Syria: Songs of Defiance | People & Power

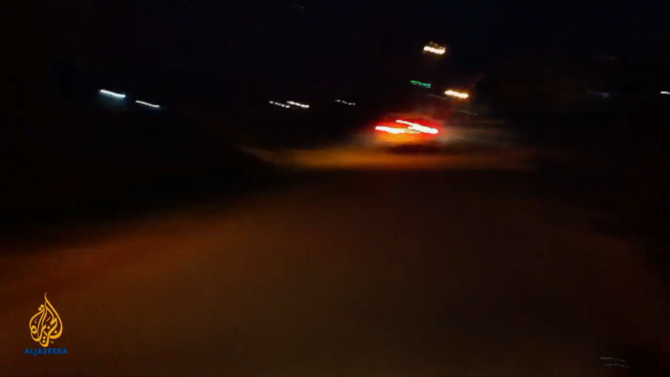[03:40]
Electricity was shut off when we arrived. It was about 5 p.m. when we got there. Already dark because it's winter. Complete blackness. It's very eerie here in this urban environment, and you can't see anything except the occasional light from a cell phone, a cigarette.